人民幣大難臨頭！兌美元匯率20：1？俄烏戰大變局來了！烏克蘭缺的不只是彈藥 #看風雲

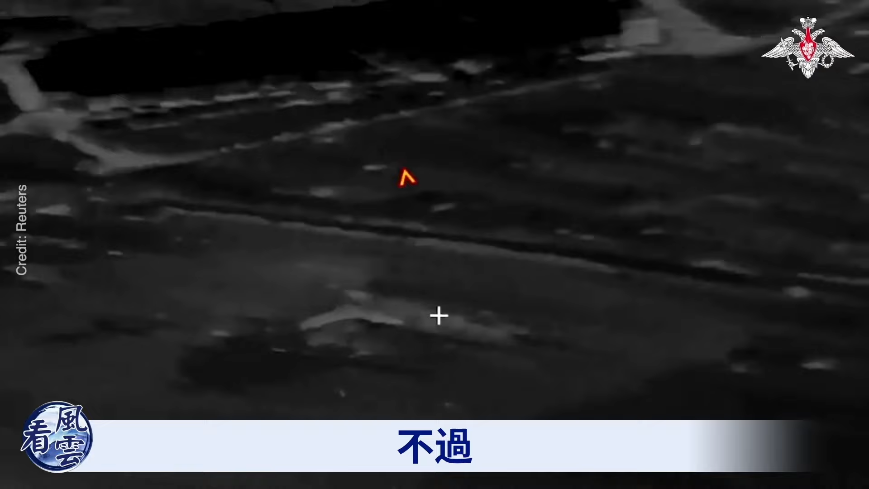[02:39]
俄羅斯最初進攻阿夫迪夫卡那陣撞了牆裝甲部隊遭
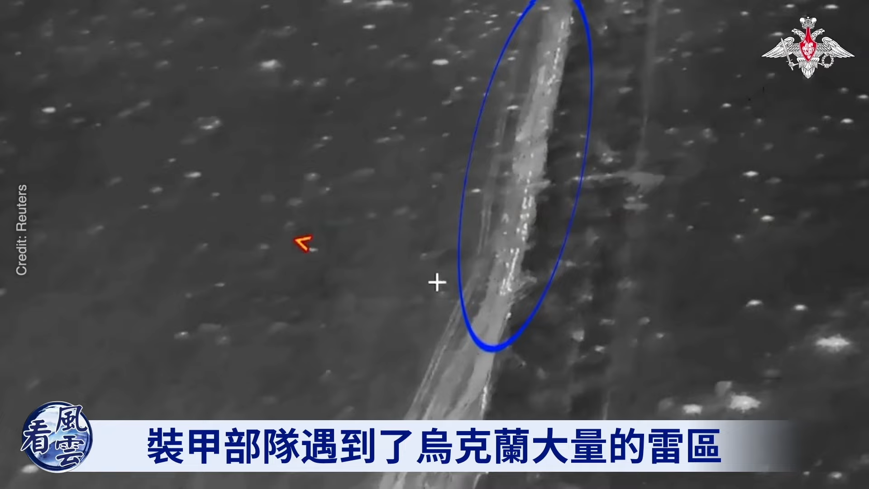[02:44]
遇烏克蘭大量地雷陣在初次進攻中俄羅斯至少損
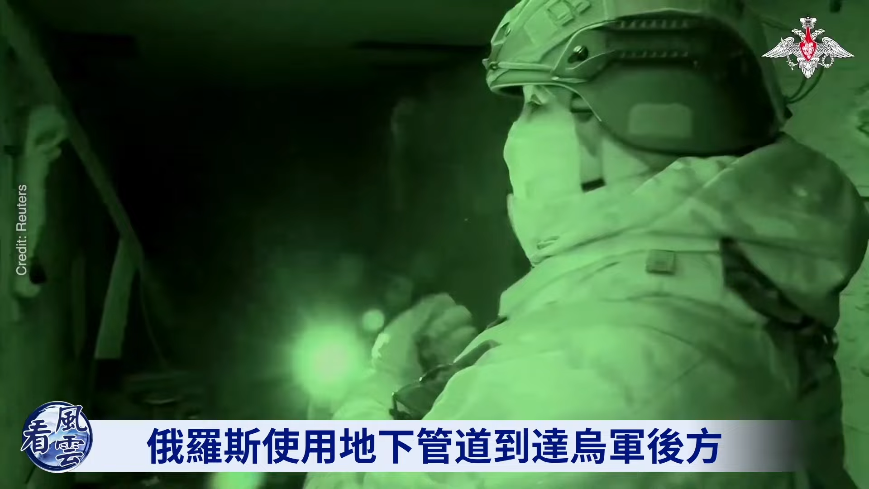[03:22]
出其不意偷襲烏軍才取得重大突破他說在城市下面到佈滿非常龐大的地下污水處理系統阿夫迪夫
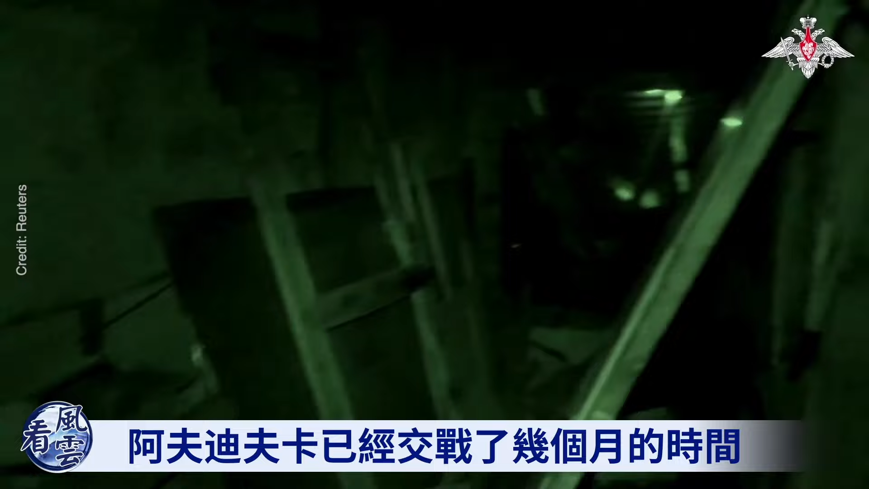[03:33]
卡已經交戰幾個月的時間在這裡